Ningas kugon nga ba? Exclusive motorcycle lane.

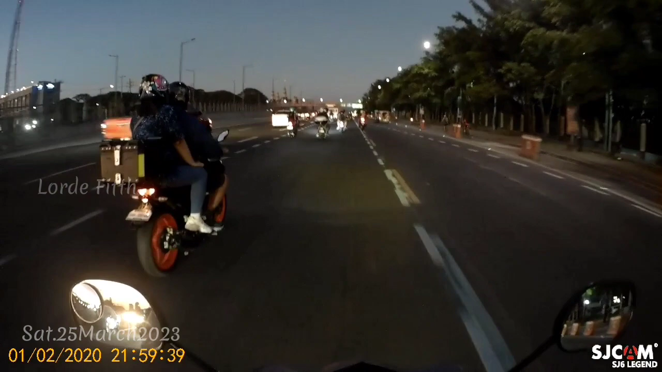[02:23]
Yung iba lang talaga na feeling kamote o talagang kamote lang talaga. Ganda nga oh, di ba?